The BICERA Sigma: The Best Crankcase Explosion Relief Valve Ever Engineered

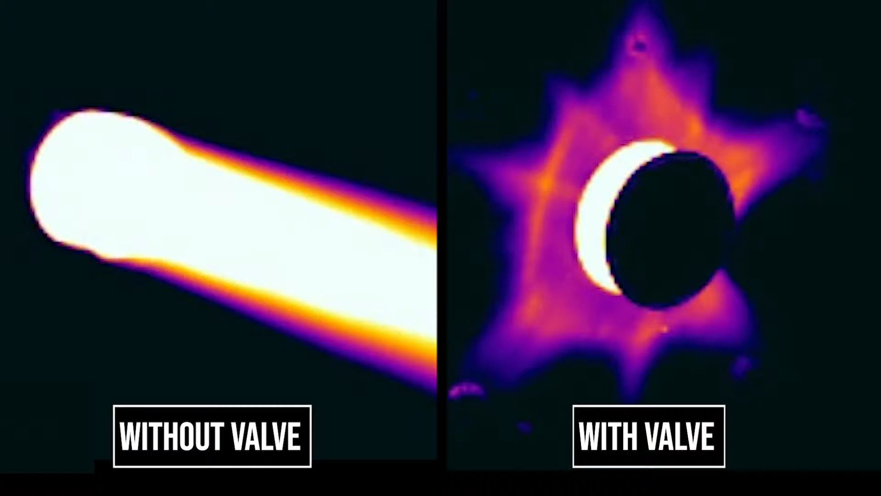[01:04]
The Sigma valve drastically reduces exhaust temperatures while safely dispersing the damaging effects of the explosion. The Bicera Sigma valve's compact design gives it a low size to relief area ratio.